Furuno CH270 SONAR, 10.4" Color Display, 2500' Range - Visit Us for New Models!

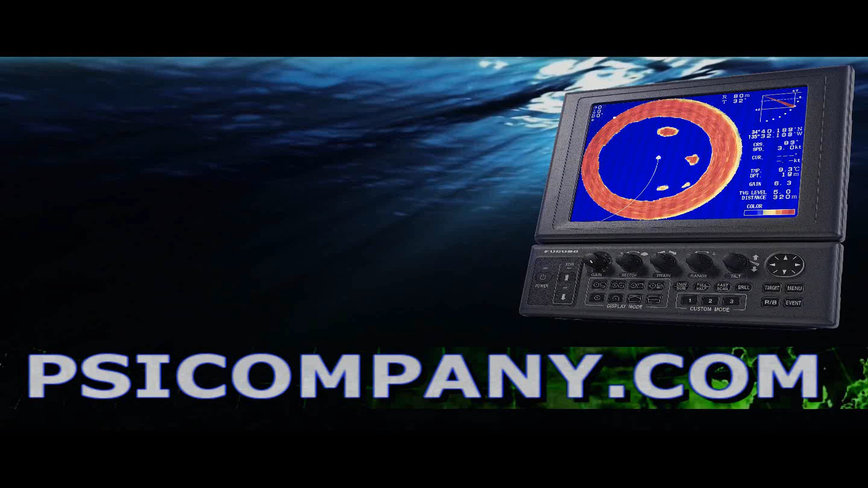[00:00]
Hi, this is Richard Hart from PSICompany.com here with another Marine Electronic Product Overview. We're talking about the Furno CH270 Color Searchlight Sonar today.
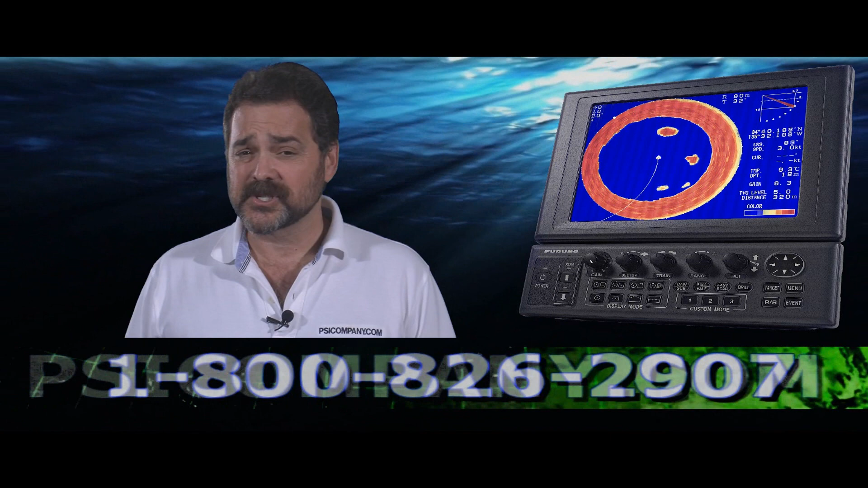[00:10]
This is an excellent entry-level sonar. And you know, we're often asked about sonar here at PSICompany.com. People say, do you think I should be considering a sonar for my vessel? And often we tell them, yes, the answer is yes, you should. And here are the reasons. I can think of three. The first reason is to help you as an aid to navigation. There's nothing better than using a sonar in an area where you're unfamiliar with the lay of the land. You can see submerged objects, you can see submerged logs, those kinds of things that help keep your vessel out of harm's way.
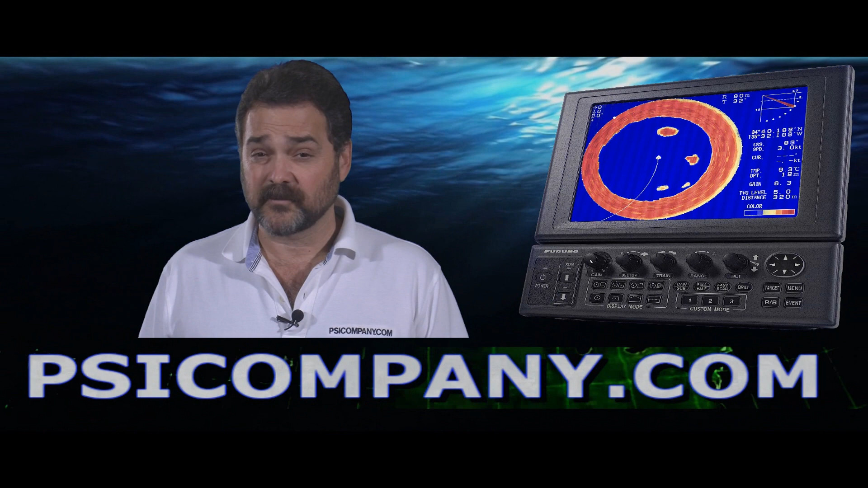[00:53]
You can cover a much larger area of ground with a sonar than you can with just a conventional down sounder. The third reason is money savings. With a sonar, you can save a lot of money. And here's why. Fuel is expensive. If you can increase your search area by not actually expending any extra money for fuel, you're ahead in that regard. And also, if you can stay away from an expensive repair that you could have avoided by using sonar, you can save yourself a ton of money. Three really compelling reasons to consider sonar.
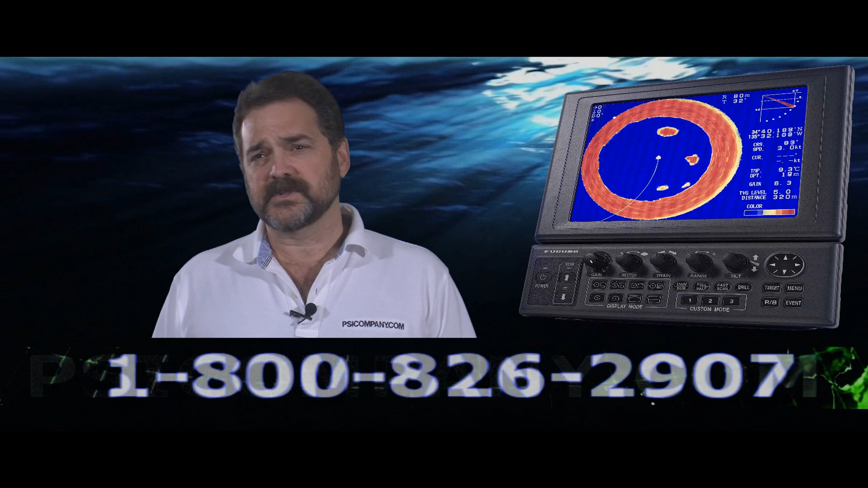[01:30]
And the Furno CH270 is an excellent entry level sonar to consider with. Let me just give you a few of the really salient issues of the Furno CH270 system. To begin with, this sonar features a 10.4 inch color LCD. It's a 16 color LCD display. Very bright, very easy to use. Often people believe that sonar is going to be difficult to use. It's not. With a little bit of training and a little bit of time, you can learn to use this item. You use your eyes with the sonar as well as your ears. You can actually hear targets in this sonar. They make an audible noise. This sonar has a search range out to 2,500 feet.
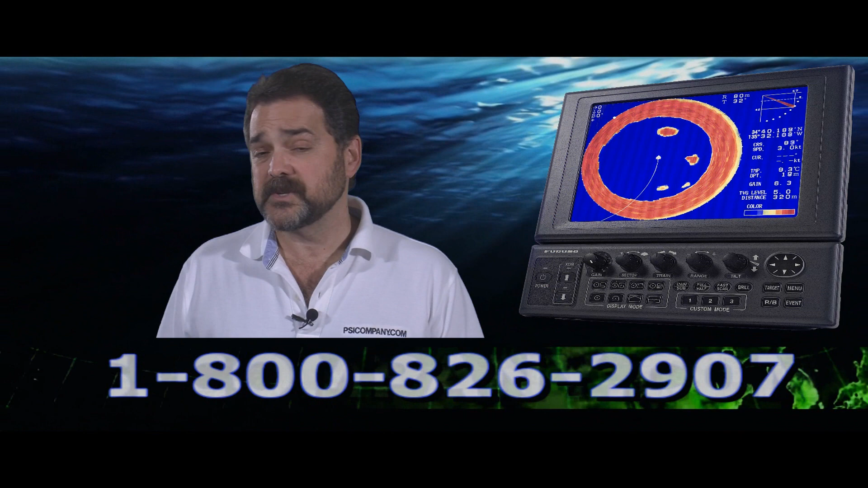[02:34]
The hoists come in two different configurations with a 250 millimeter or 350 millimeter hoist draw, all fitting into a neat 6 inch tube. So you can really fit this sonar into a lot of installations. You might be surprised if one would fit on your vessel. I'd make a very nice installation add to your boat. The Furno CH270 sonar comes at 12 volts and 24 volts DC. So again, if you're thinking about a sonar or you'd like to talk about sonars, give us a call at psicompany.com. We're here to help you. Our number's right below. We're waiting for you. This is Richard Hart for psicompany.com.